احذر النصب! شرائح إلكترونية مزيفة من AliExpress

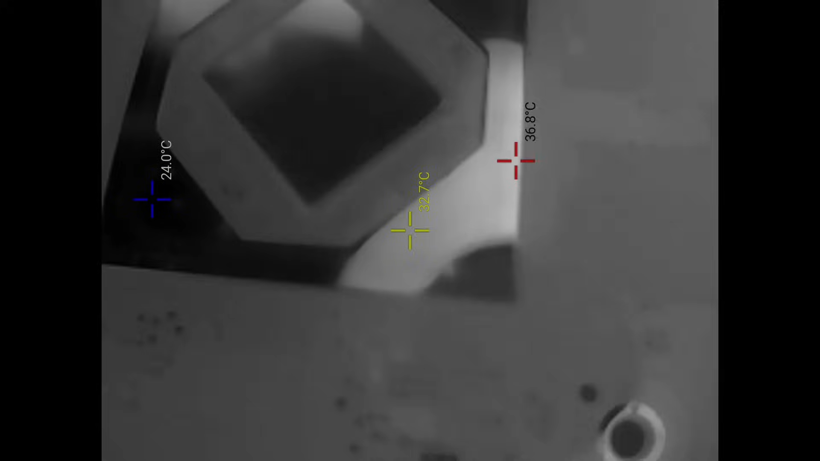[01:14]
On screen: min 24.0°C
الكاميرا الحرارية وجدت قصر لم أرى مثله في حياتي ففتحتني